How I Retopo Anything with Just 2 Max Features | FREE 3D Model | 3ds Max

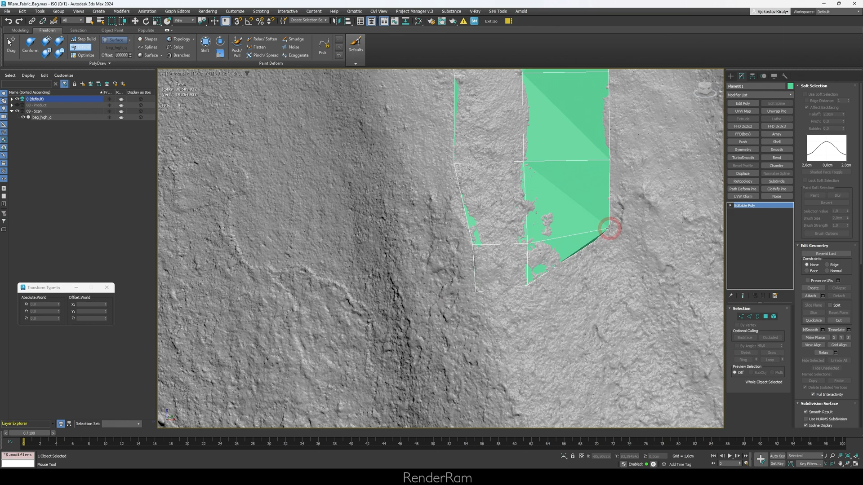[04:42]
So you can just, you know, move single vertices and just, you know, make them look whatever you like. Now, I'm going to, you know, move this here. And let's say move this here. If you just solo click here, you can just, you know, drag out polygons like this, and you're just laying out polygons. It's that simple. Now, if I do, for example, this and this,
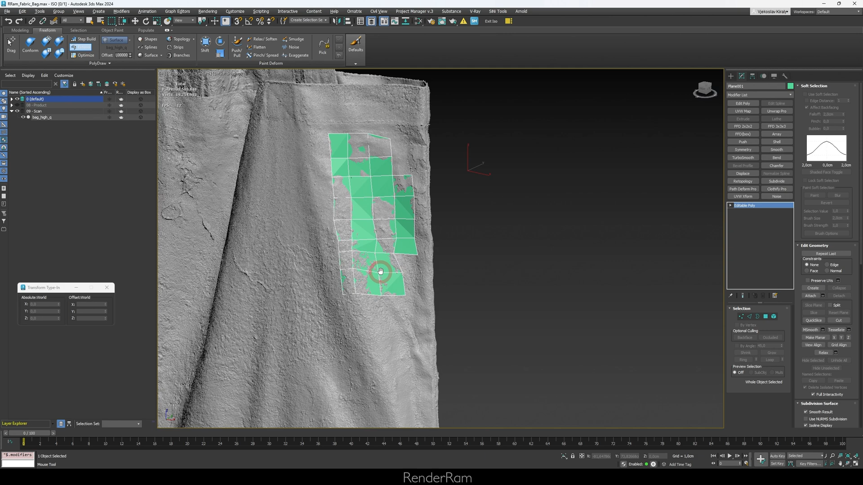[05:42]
And like, once you get your base of polygons, or whatever, you know, in general, you will just be like extending stuff, etc. Now, one thing that's also very important, you got this little offset here. So what does the offset do offset pretty much says, when you create a point on this 3d scan, how much it will be spaced out from the surface,
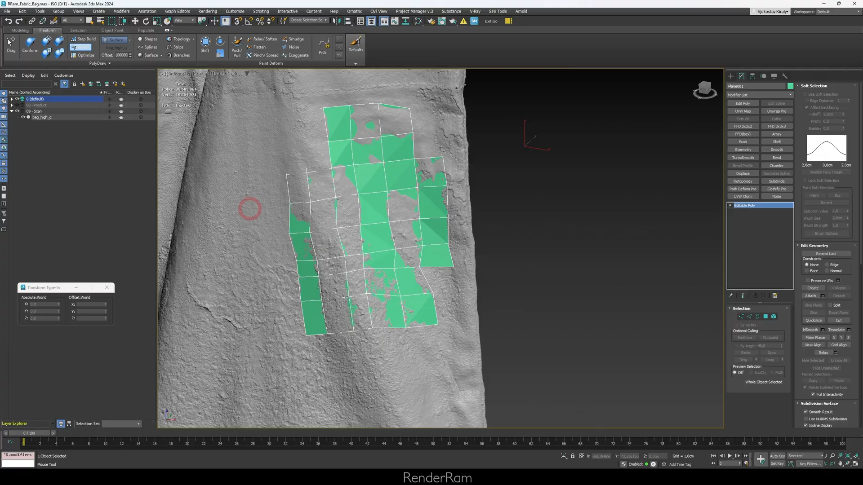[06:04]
I usually keep like, I mean, it really depends from the scenario. But I always keep my offset on like one or two millimeters away from the surface, it's, you know, like if it's a large surface.
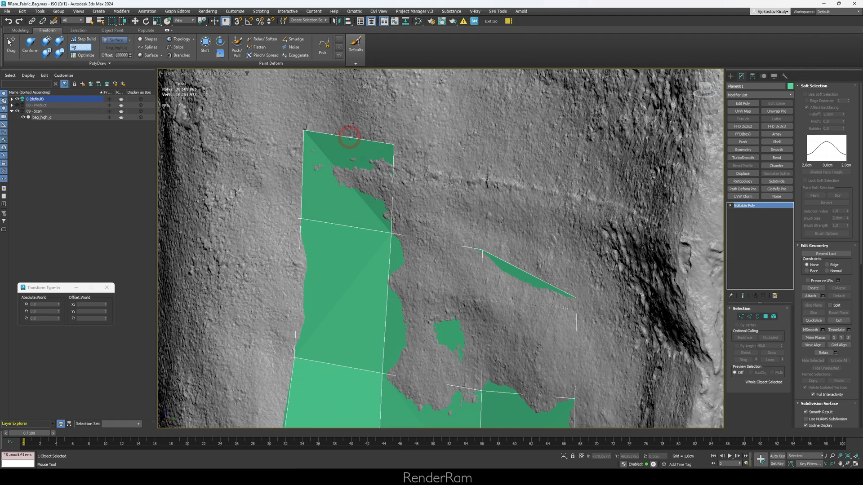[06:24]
So for this, you just have to experiment with the number, I'm just going to put offset 0.2. And now if I create, let's say a new polygon here, you can see where the points here like, I don't know if you can feel like but they're a little bit spaced away
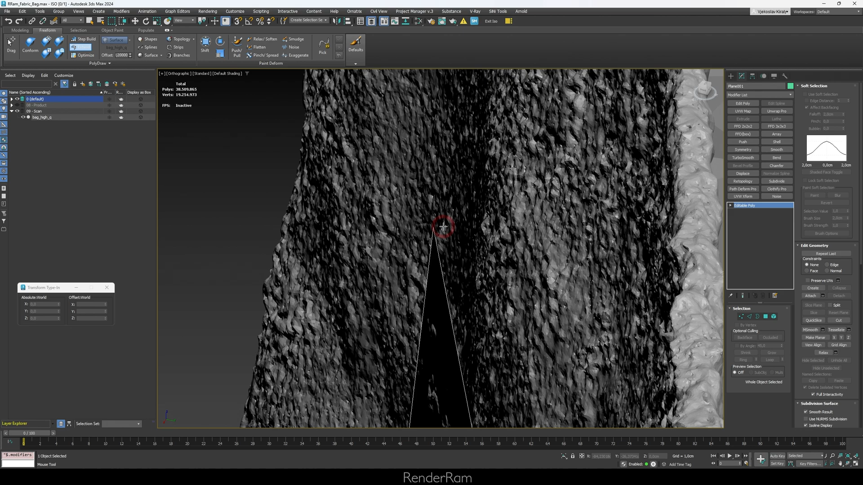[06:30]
from the surface where points on the other side here, they're actually pressing against the surface.
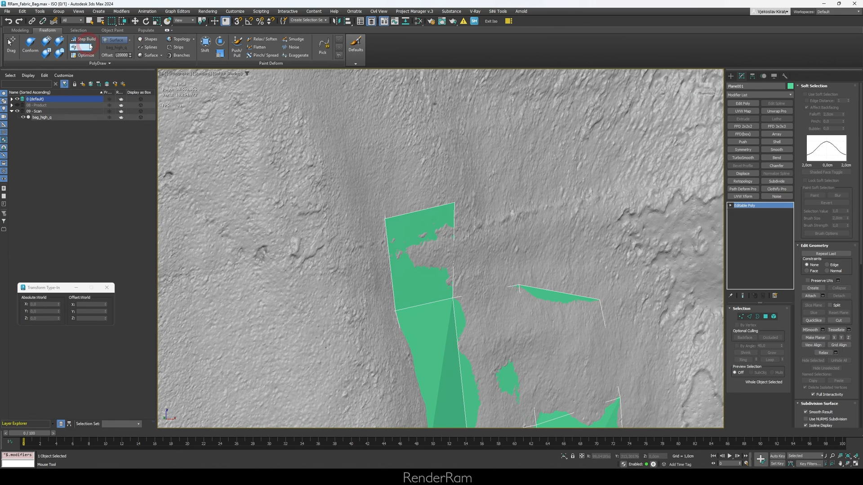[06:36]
If I make this actually a little bit more extreme, let's say I'm just going to put number two instead of 0.2. Now this is what it does.
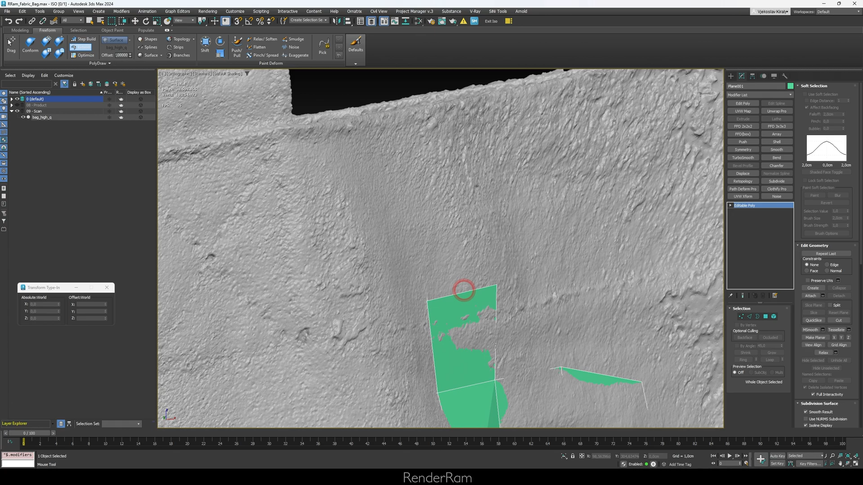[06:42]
See this, like this is how much the polygon is spaced out.
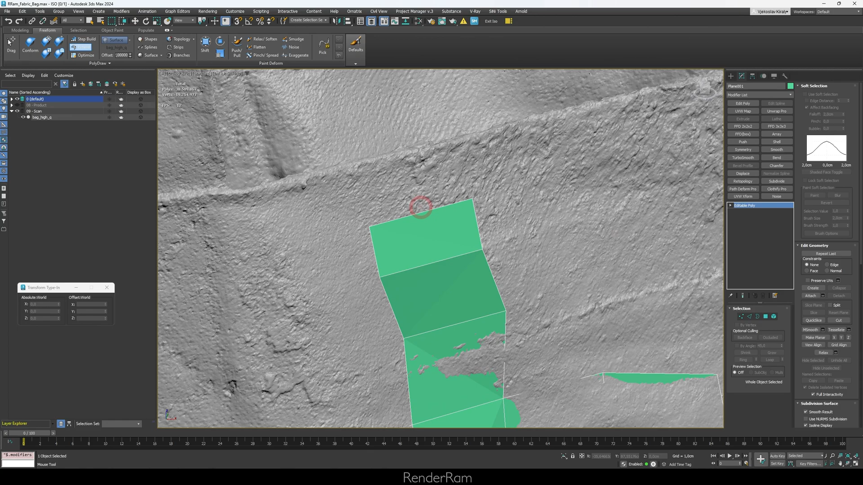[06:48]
Like if I move it up, you can see it's like really, really spaced out from the object. Now, why would you use offset in the first place?
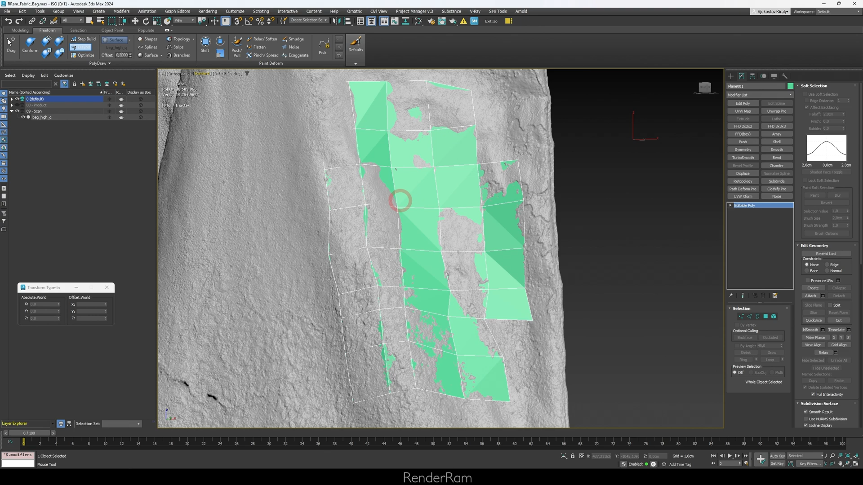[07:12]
And because of that, I always like to see majority of my model that I'm modeling, I like I don't want it to be concealed that much. Now, let's go to conform. And I'm going to actually, you know, make a little bit of a mess here.
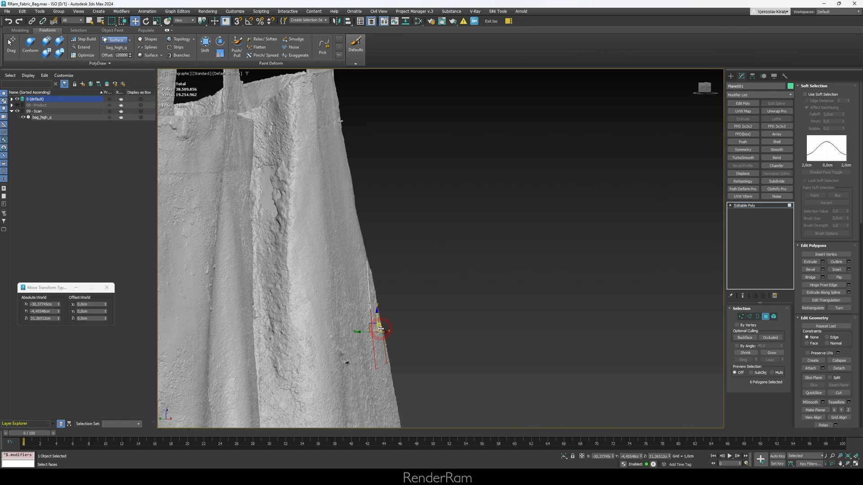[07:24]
So I'm just gonna select a couple of these polygons. And I'm just going to move them out like this, you know, because I don't know, you have a scenario like that, or move it up like like here.
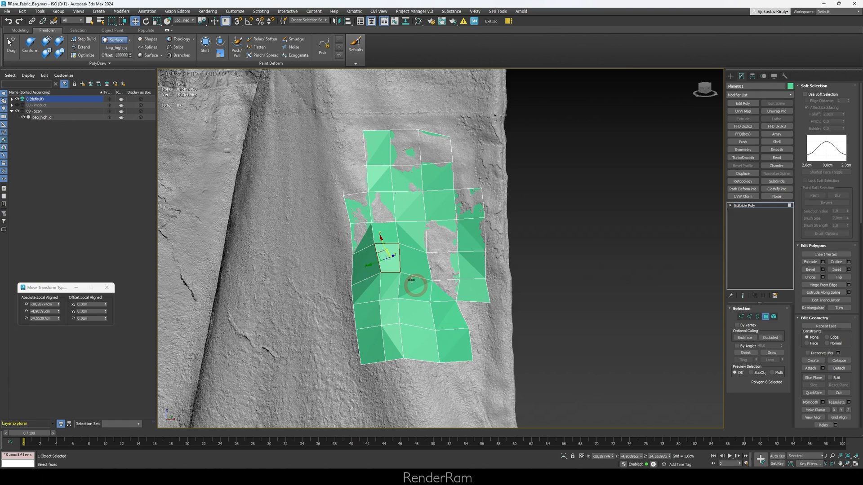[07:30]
So conform when you click it, you get this little window and you get like a brush here, I got my object here, which is, you know, fairly spaced out.
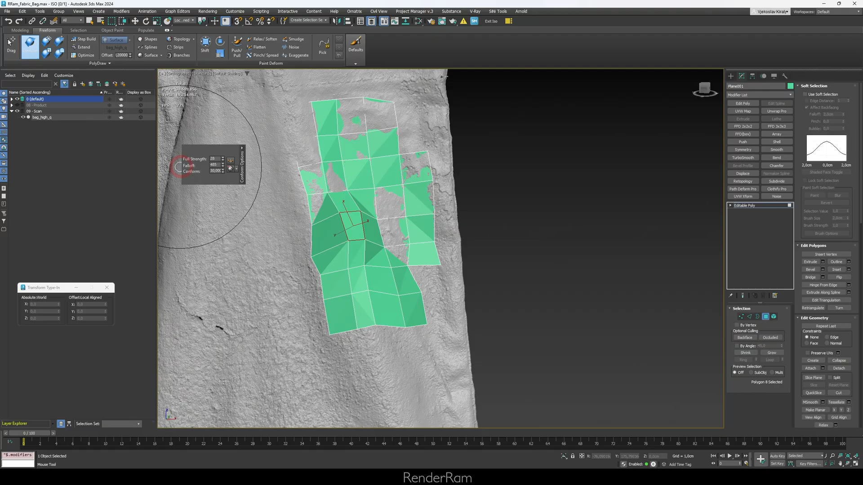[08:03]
I always increase it to a large number like 30 or 50. But let me just show you what like what it does when it's like when it's on a lower value, you see like this surface,
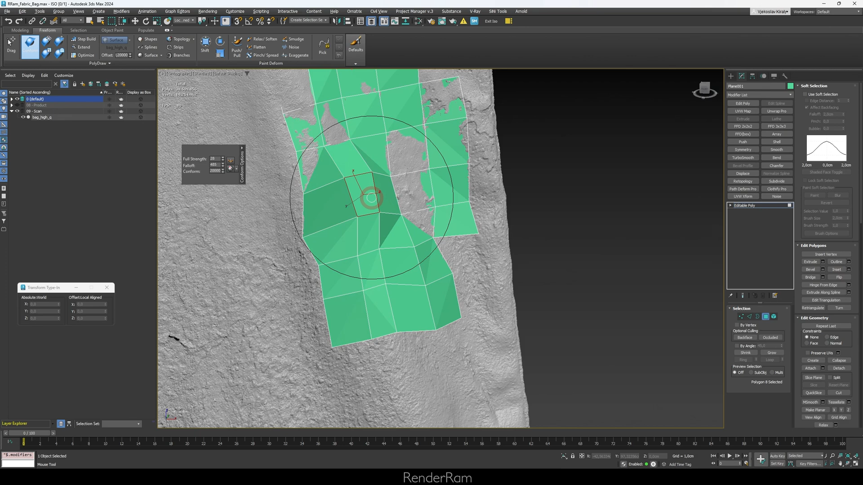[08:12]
I'm gonna start conforming it, you see how it's like slowly conforming, it doesn't go very fast. Well, if you just bump up the conform strength to let's say 50, it's gonna pretty much press everything, you know, instantly onto the surface.
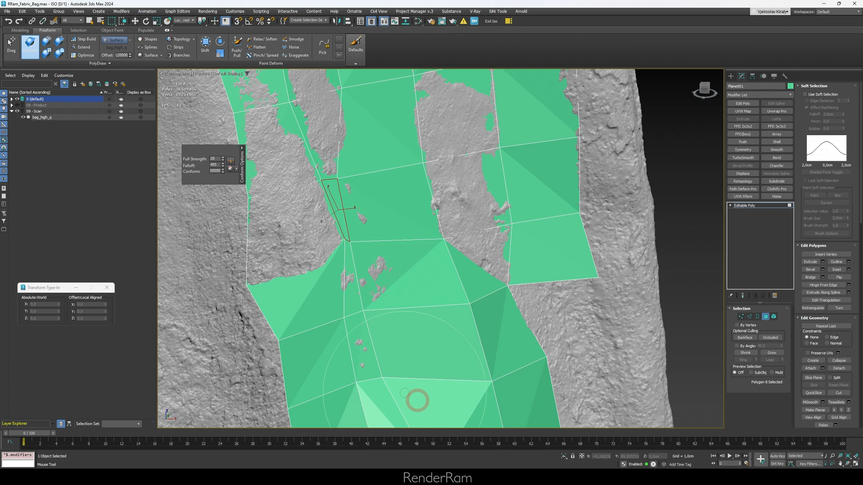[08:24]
Now, speaking of conform conform has a lot of cool features, you have different conform brushes here, one of my favorite forward topology is the relax.
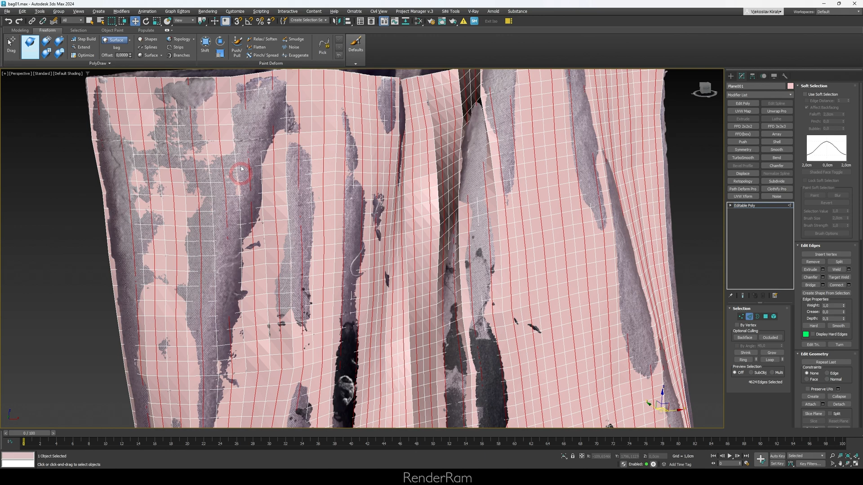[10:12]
And then I would use the conform brush again, and pretty much, you know, like conform in all the little small details on this model, you can actually even use conform modifier.
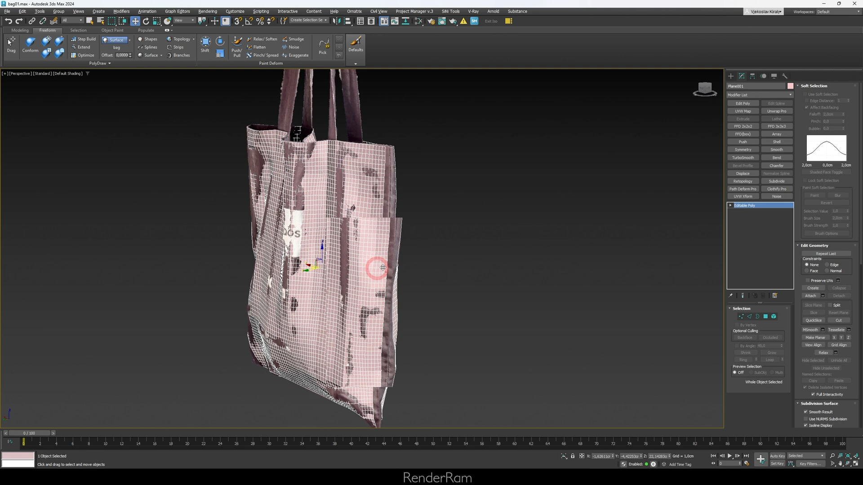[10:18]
So just click on the modifier list and select conform. Before you pick any objects, I advise that you first set up what you want to do.
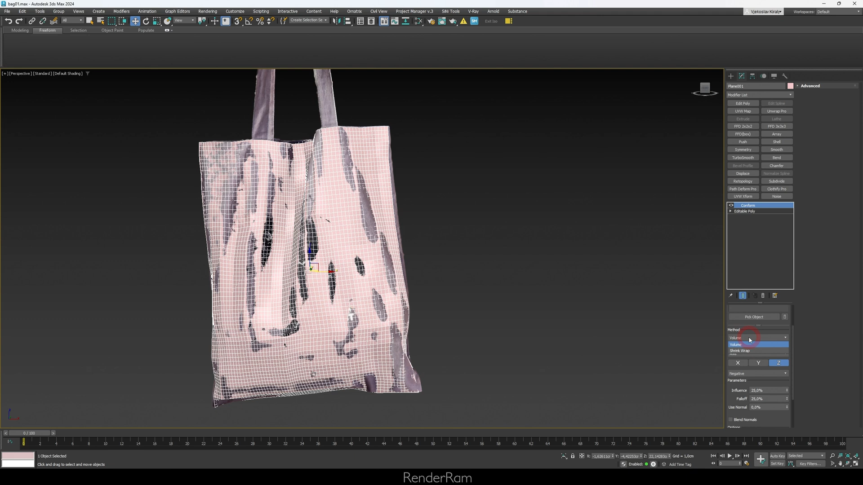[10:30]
So I'm just going to click on volume shrink wrap and direction, it's going to be I don't know closest point. And I'm just going to go pick object and I'm going to pick my scan. And now in a couple of seconds, you pretty much see this, like all the polygons have conformed to my scan.